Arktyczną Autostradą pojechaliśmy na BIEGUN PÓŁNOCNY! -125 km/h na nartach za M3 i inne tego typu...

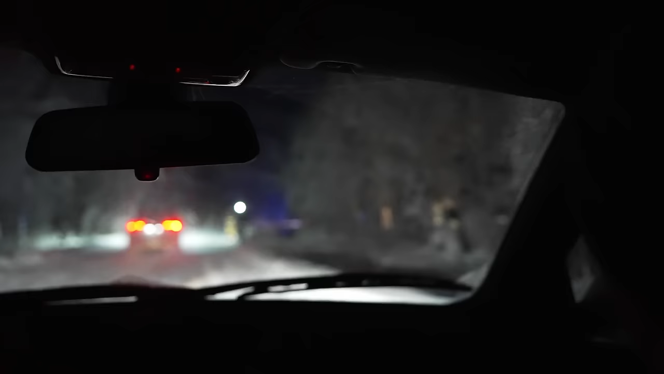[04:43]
Przejeżdżając tędy rzeczywiście te ślady widać na tyle, że ktoś mógł przejeżdżać i być na 100% właściwie pewien, że samochód tam wjechał i ktoś się z niego nie wydostał i dlatego był telefon na 911.
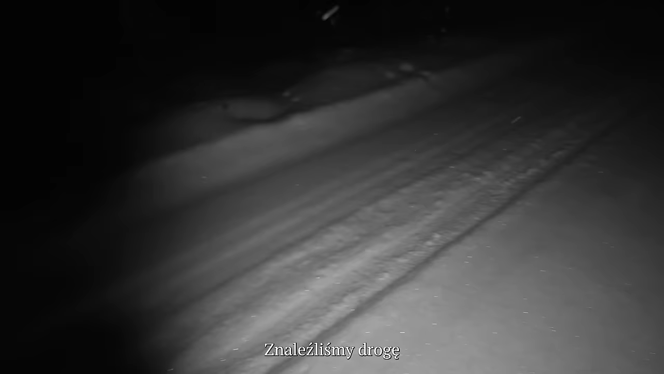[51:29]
Znaleźliśmy drogę i w miarę świeże ślady. Tylko Piotrulo, mam jedno pytanie.
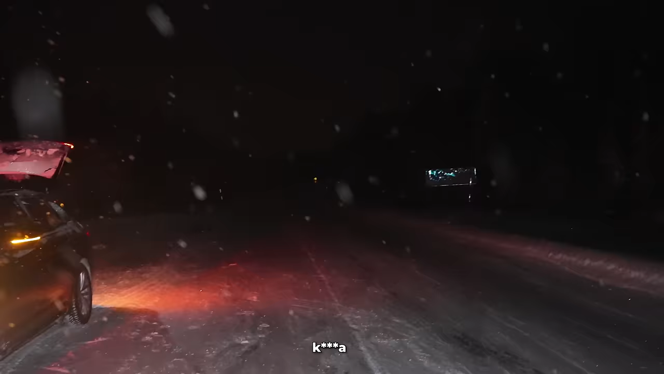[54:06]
Nie widać go, jak to wyjedziemy za auto.
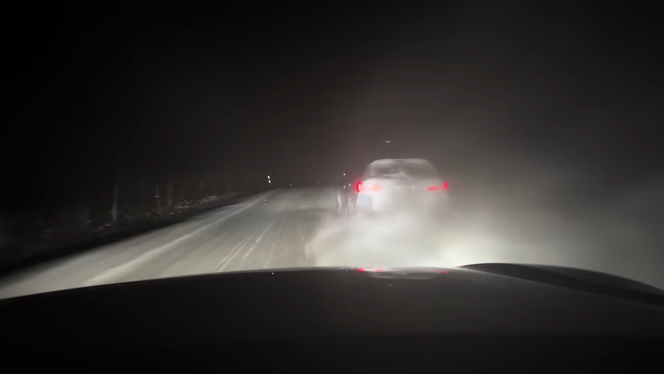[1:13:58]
Warunki z godziny na godzinę stają się coraz cięższe, widoczność zdecydowanie natomiast coraz mniejsza.
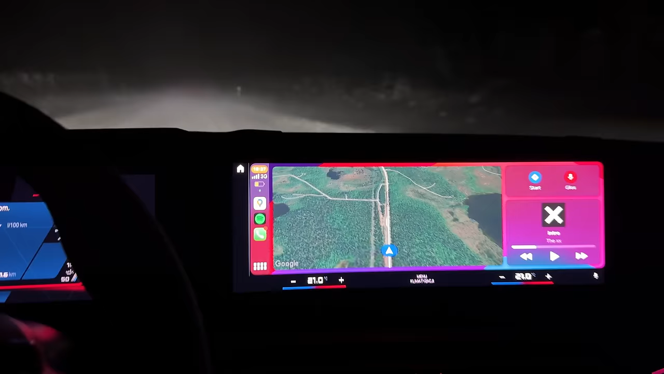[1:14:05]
Swoją drogą, to idealny warunek,
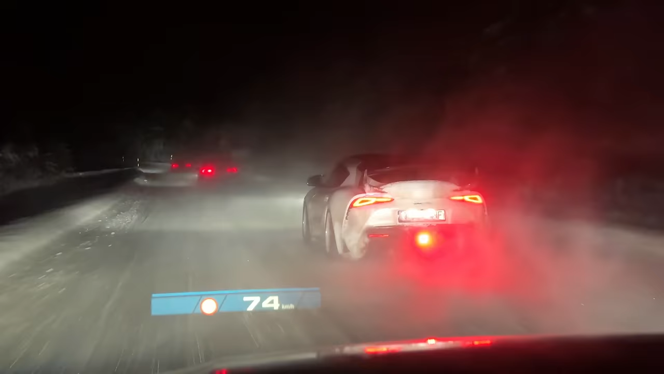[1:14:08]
żeby pokazać wam, jak RS6 na przykład, korzystając z laserowych świateł, potrafi właściwie zmienić noc w dzień.
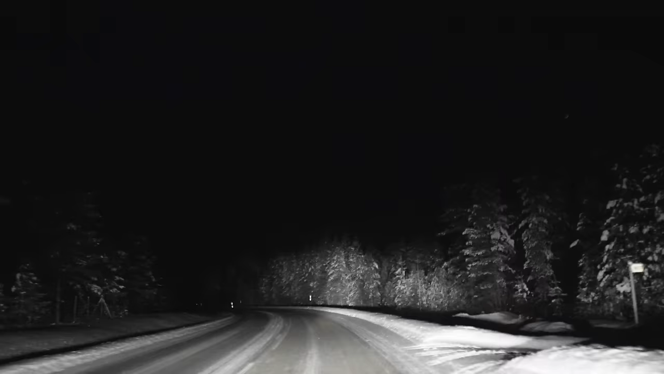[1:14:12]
Także jeśli czaisz się na szóstkę, no to w tej kwestii, jak widać, akurat jest totalny kocur.
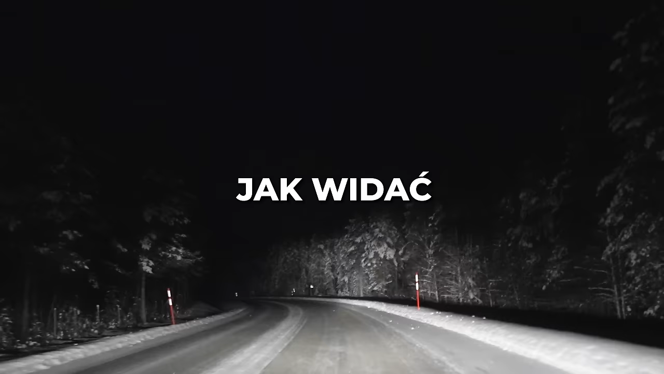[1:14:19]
Ale nie jadąc jako pierwszy, no już tak kolorowo nie jest. Trasa się ciągnie, bo ciężko jechać więcej niż 80, no momentami 100 na godzinę.
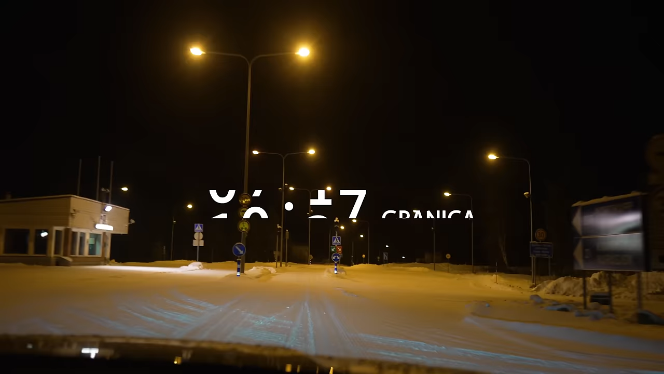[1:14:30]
Dochodzi godzina 21, przejeżdżamy granicę, która wygląda jak jakaś granica widmo. Oświetlona, ale arktycznie i ani pół człowieka.
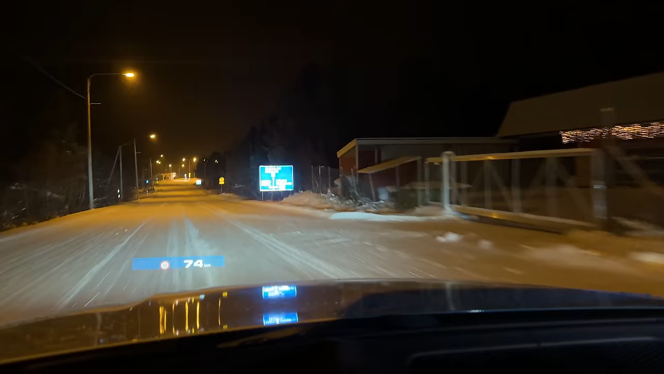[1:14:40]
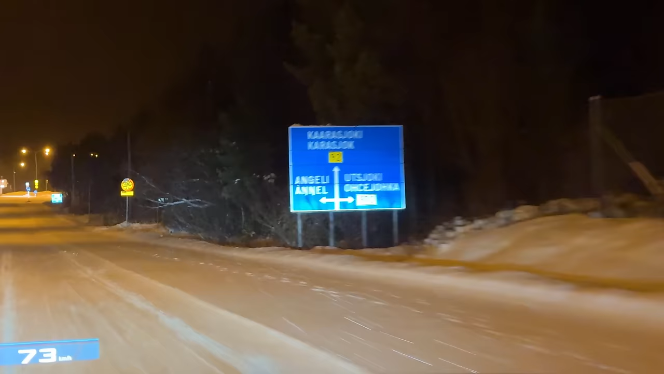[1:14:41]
Ostatnie kilometry i wita nas ku naszemu zaskoczeniu większa metropolia.
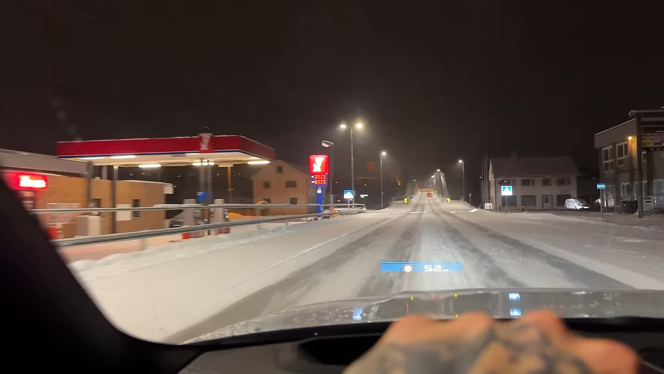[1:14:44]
Karasjok. Miejscowość zamieszkana przez 2800 osób, a w niej schowane bardzo klimatyczne domki.